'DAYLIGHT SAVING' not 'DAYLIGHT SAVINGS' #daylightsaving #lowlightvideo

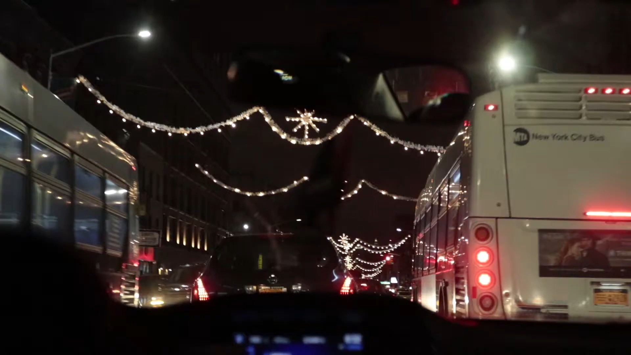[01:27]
Good thing about New York City is that you have plenty of lights everywhere, so you can kind of at least see what's going on.